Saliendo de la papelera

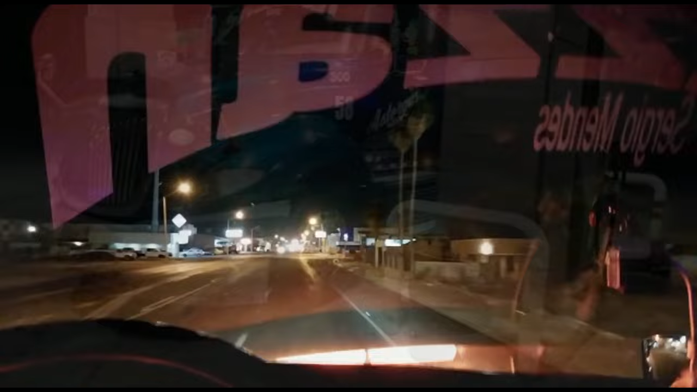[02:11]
Bueno, pues ya casi salimos de San Luis, Río Colorado.